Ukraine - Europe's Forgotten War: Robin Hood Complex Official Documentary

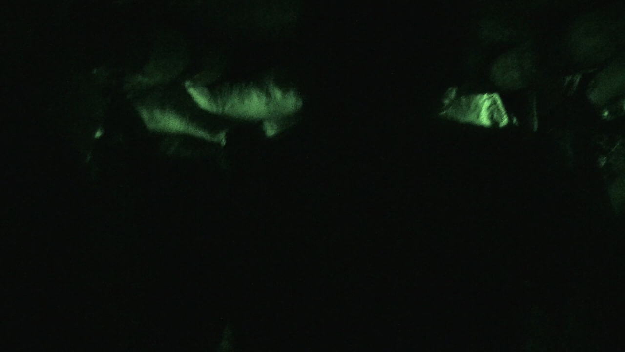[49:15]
They've got it zigzagging to prevent any artillery mortars that landed.
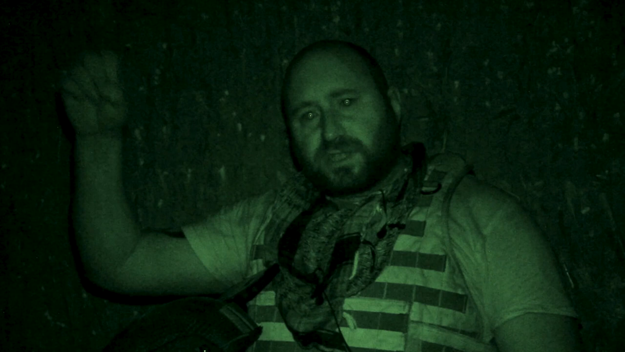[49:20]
That if you're at right angles and you zigzag, the blast isn't going to hit you. So they're dug by hand, so it's taken a long time, but they've had a lot of time to prepare. They know where the enemy are. The enemy know where they are. It's a very First World War trench warfare style, and it's like going back in time, really, coming to this area with these guys. The problem is none of them know how long they're actually going to be here for, because at the moment, I don't think the Separatists are going to push all these guys at the moment. So it's a bit of a stalemate.
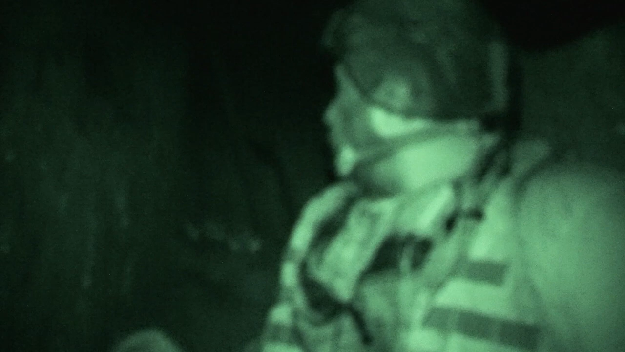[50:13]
So what's going on here now is the guys in the trenches are playing music and they're drawing sniper firing.
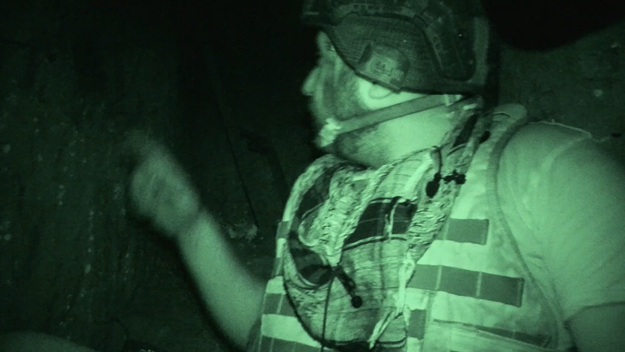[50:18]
We've got rounds going straight over the heads here, which are quite close, probably about a foot on top of us.
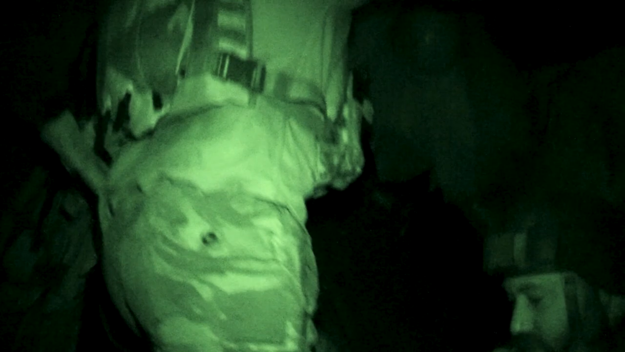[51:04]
So the radio just gone off there, and one of the sentries, the guys who's on watch, has just got up and gone to the forward positions. I don't talk Ukrainian, so I don't really understand what's going on. So what's happening now? Is a sniper fire coming in, it's accurate. You can hear the whiz over the top of the head. The reason why it's coming in, I think, is the guys are playing music. So what it's doing is just drawing the fire in now.
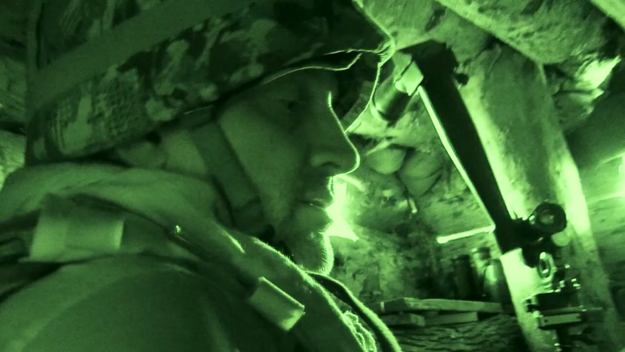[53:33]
The commander finally returns, and we agree it's time to push back to the forward operating base.
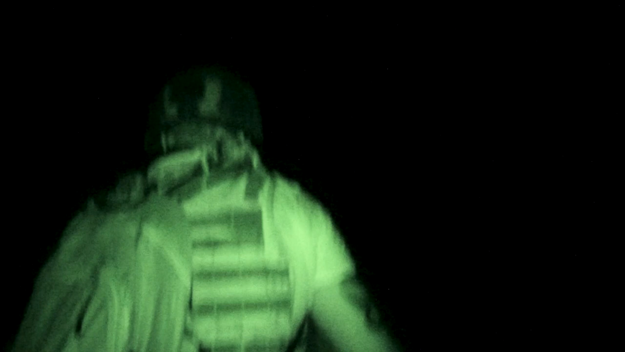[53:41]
so all movement above the trenches will be seen.
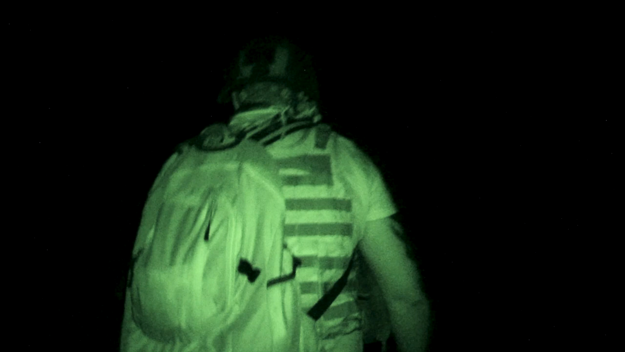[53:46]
I have to stay low not to draw any fire as we move back towards the vehicle.
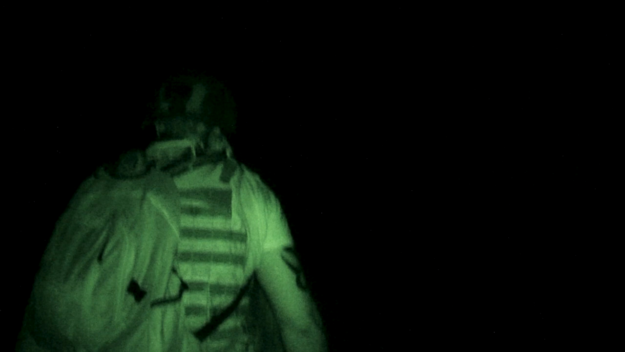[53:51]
It's dark and it's hard to see where we're going. So I was now back in the vehicle, coming off the front line.
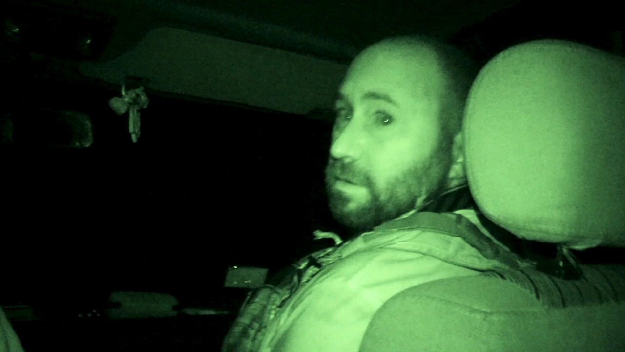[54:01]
Walking through the trenches late at night, there you couldn't see a thing, it was as black as anything. We had to keep low as well because the sniper fire was coming in so accurate. But now we're going back to the forward operating base where we're going to get heads down for the night. I finally make it back to the forward operating base. It was disappointing not to meet any international volunteers on the front line.